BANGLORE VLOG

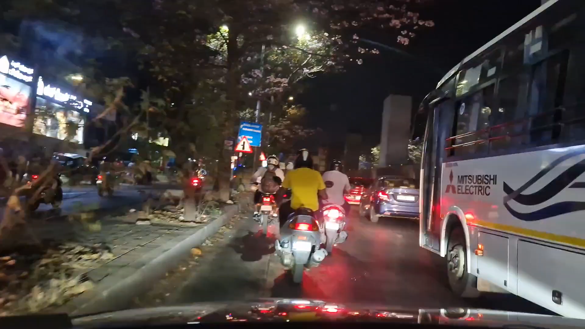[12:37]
കുറച്ച് ദൂരം ചെന്നപ്പോഴേക്കും നല്ല ബ്ലോക്കായി. അപ്പോൾ 1 മണിക്കൂർ എന്നുള്ളത് 1.5 മണിക്കൂറൊക്കെ എടുത്തു അവിടെ എത്താനായിട്ട്.